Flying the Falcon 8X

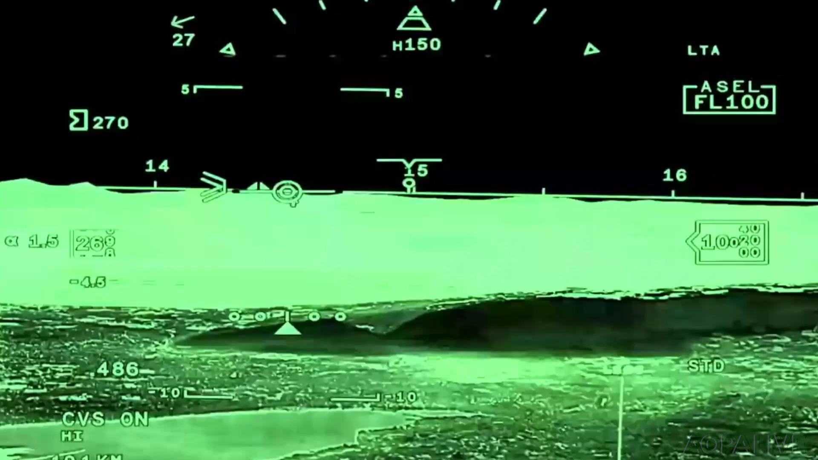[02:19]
Here, terrain shows up in the upper half of the HUD.